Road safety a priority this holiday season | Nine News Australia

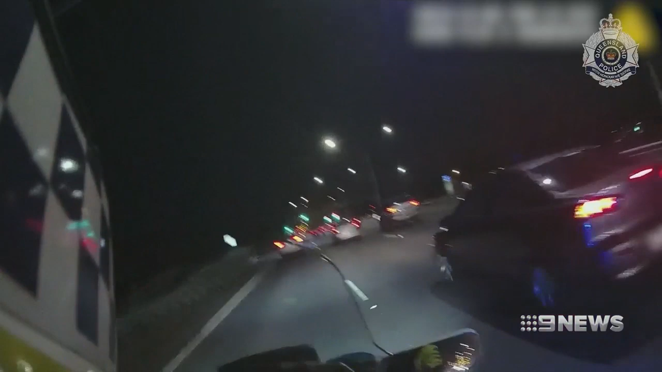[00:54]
These officers seemingly enjoying their job, with good reason, taking dangerous drivers from the roads.